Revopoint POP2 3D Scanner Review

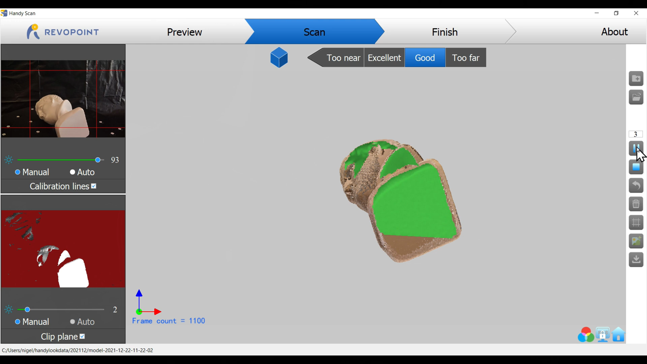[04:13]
Before stopping the scan, I'm going to pause it and have a look at what we've captured.
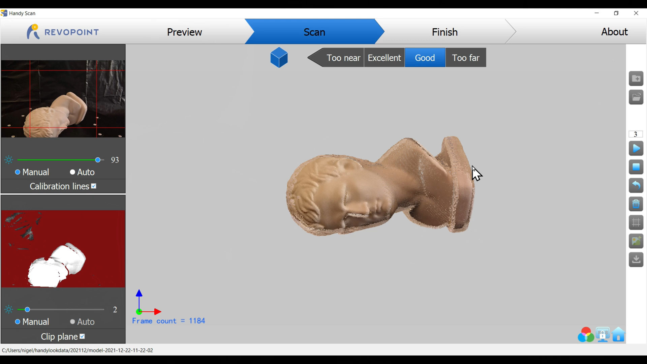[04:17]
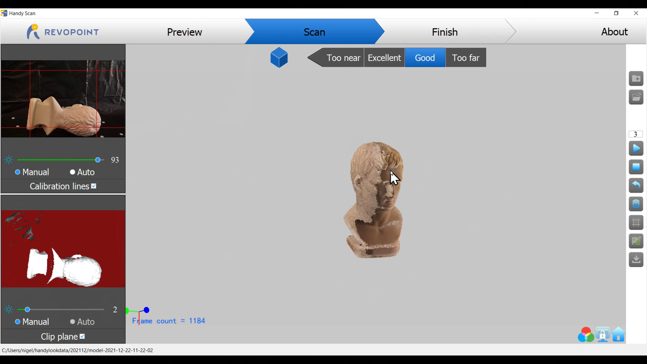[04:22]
Pressing stop gives us the option to complete or restart, and selecting complete starts the point cloud fusing process.
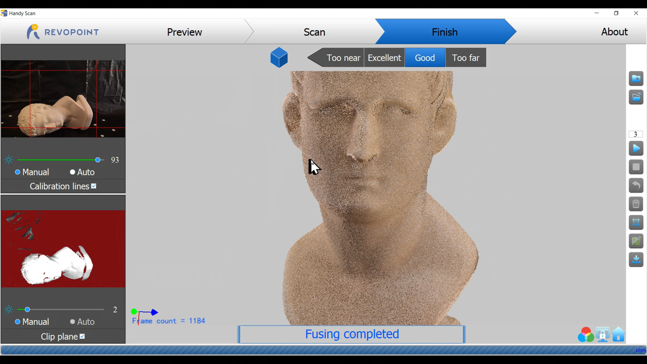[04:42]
Once that's finished, we can convert the point cloud data into a mesh.
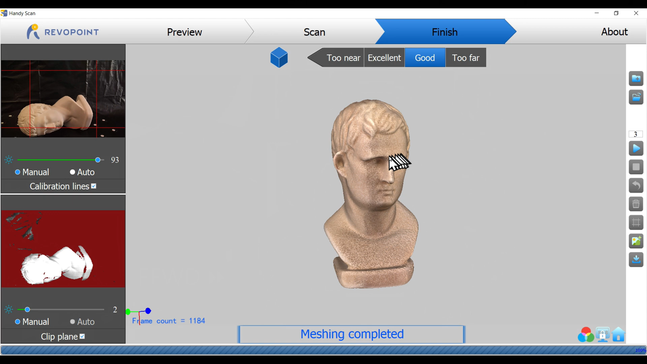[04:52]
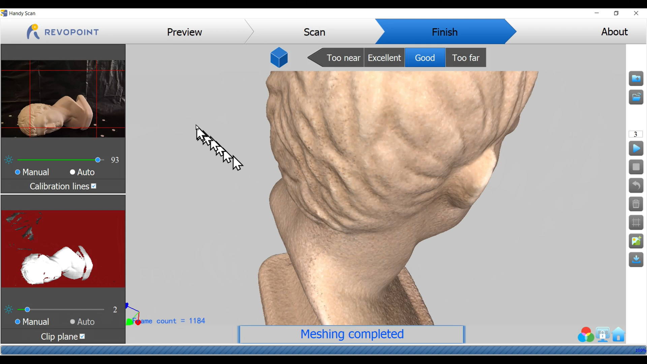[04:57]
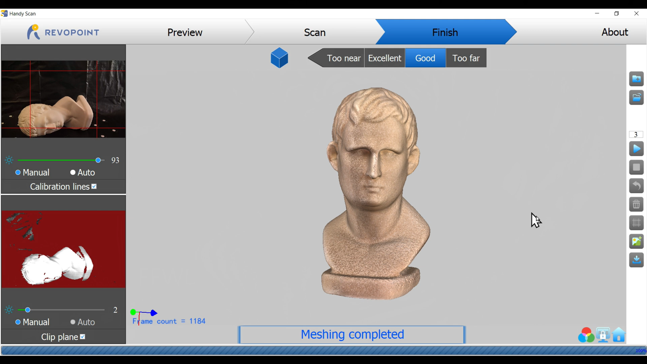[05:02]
Finally, we can save the model as a PLY, OBJ or STL file.
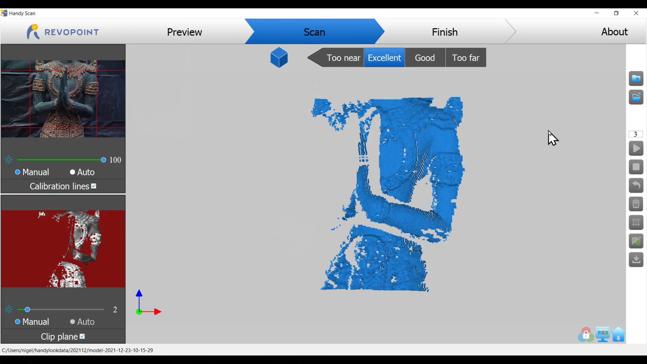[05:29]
Next up is a toy statue with lots of detail, so I'm going to select feature for the scan mode.
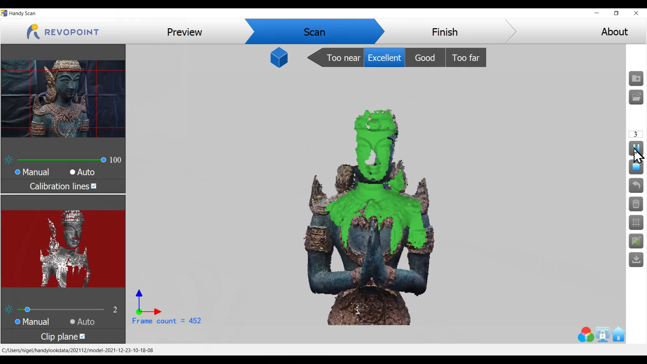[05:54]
The statue is taller than the capture area, so I'm going to move the camera up and down to scan it all.
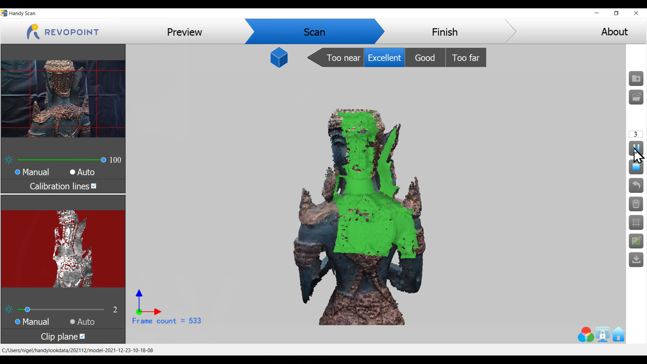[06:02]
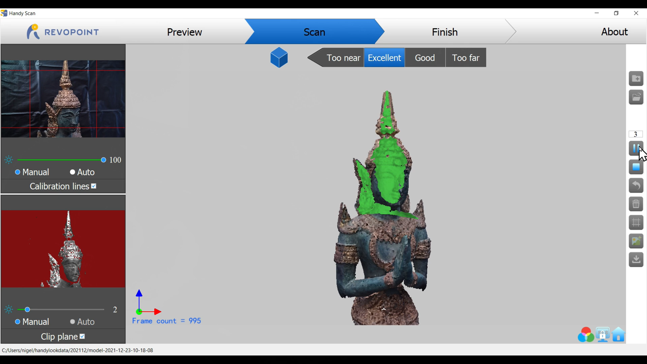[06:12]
I move the camera without pausing to try and capture the top of the statue, but it has lost tracking and become misaligned. So to recover,
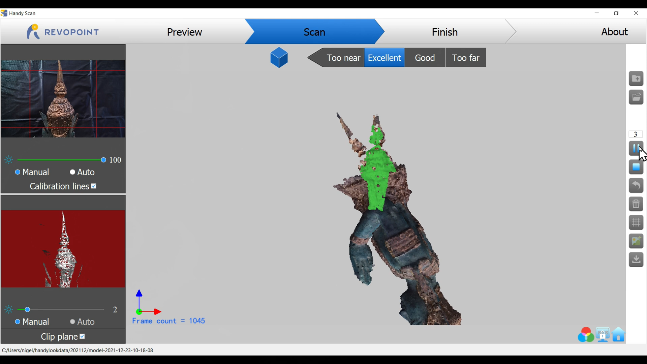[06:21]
I pause the scan and then press the rollback button several times to remove the offending frames.
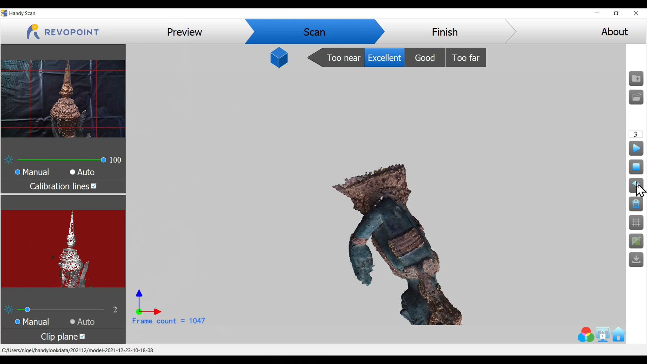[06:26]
Then I move the camera position and resume the scan.
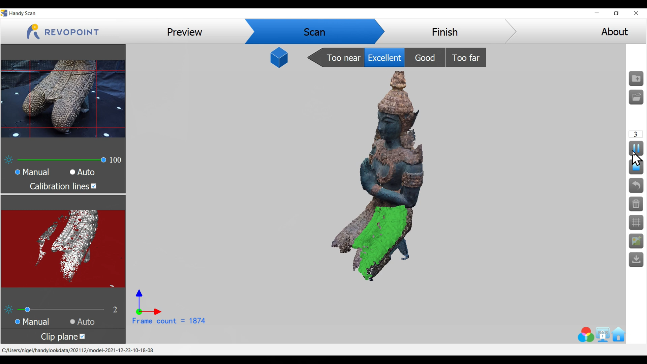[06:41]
The statue is moved onto its side to capture the base.
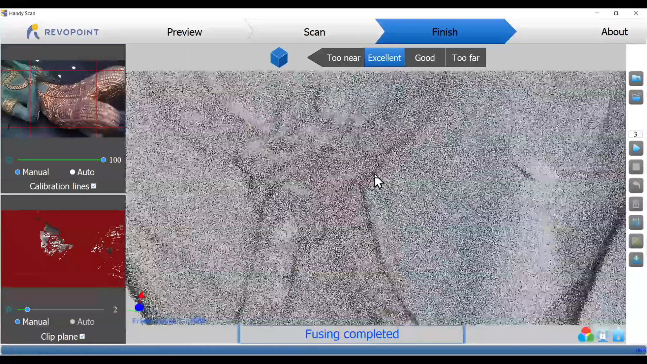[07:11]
It's turned out pretty good, so now let's convert it into a mesh.
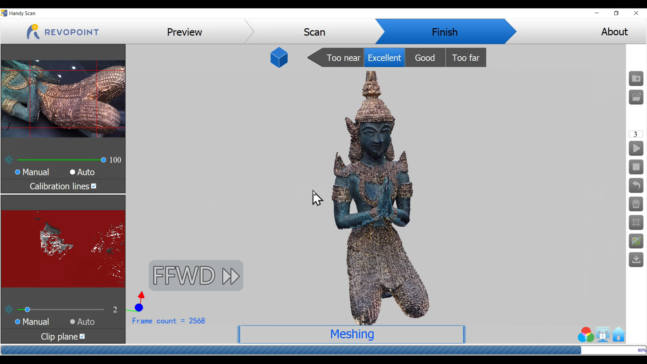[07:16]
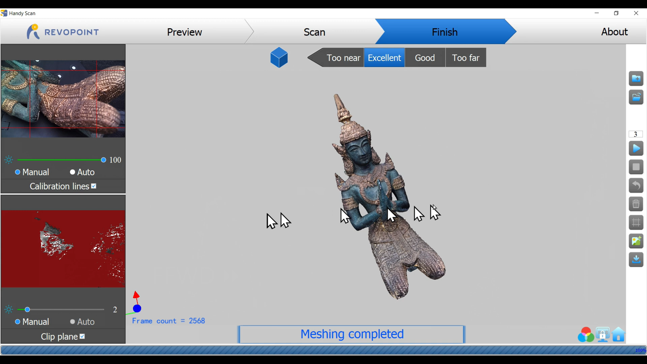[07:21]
I'm happy with how that looks.
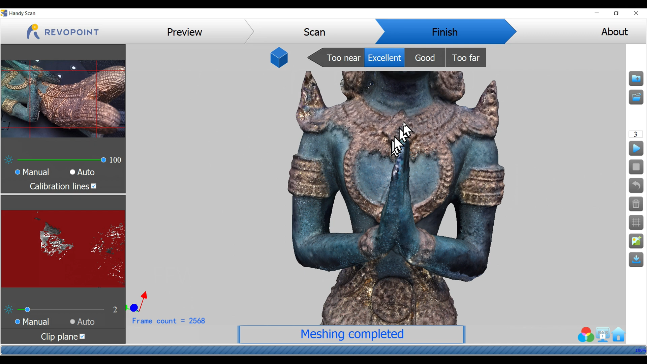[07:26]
So the final step is to save it as an STL file.